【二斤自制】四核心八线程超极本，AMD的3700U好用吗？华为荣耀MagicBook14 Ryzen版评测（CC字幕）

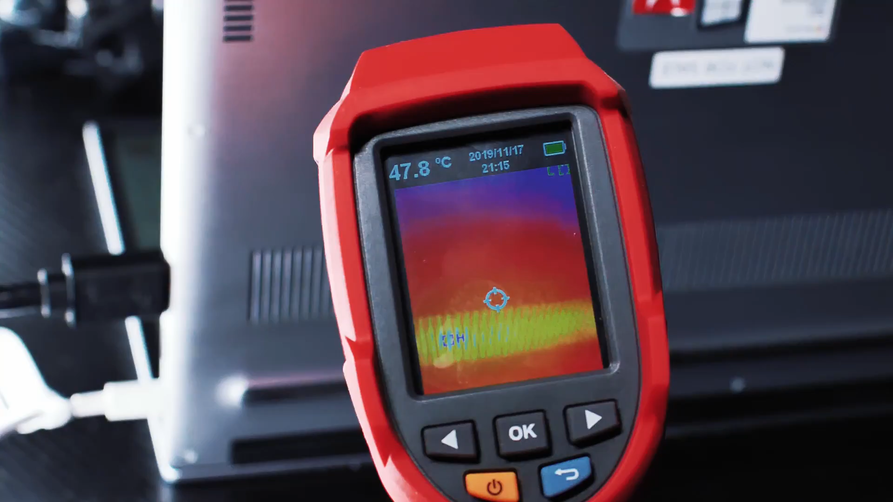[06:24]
On screen: spot 47.8°C
5摄氏度我们在这种满载的状态下测试了它的这样一个声音在48分贝左右